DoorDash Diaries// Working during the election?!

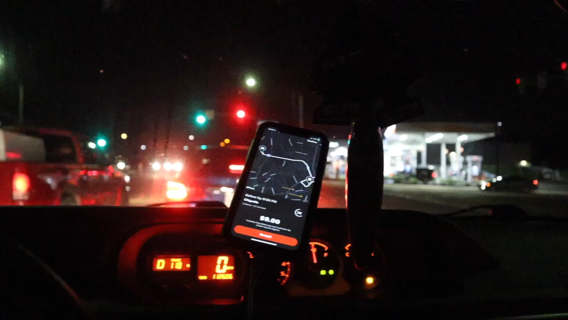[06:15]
picked up another order or got another order for
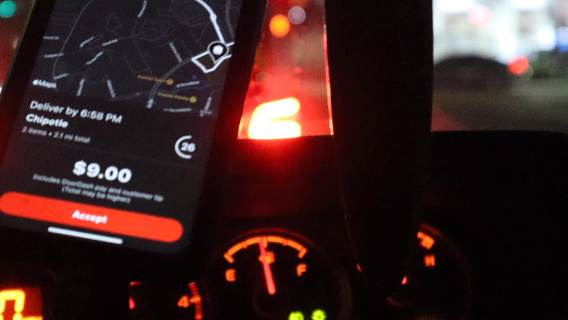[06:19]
2.1 miles uh for nine dollars to chipotle so i'm gonna go ahead and pick that one up and we're like